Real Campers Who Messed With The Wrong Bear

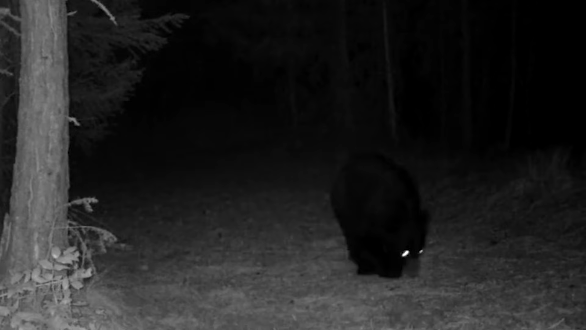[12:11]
This bear walked around the area for an entire hour, caught on the game cameras. It moved slowly, exploring the surroundings at its own pace. The camera's dark setting made it stand out. After that hour, the bear wasn't seen on the cameras again for 2.5 days. Number 23. Fear.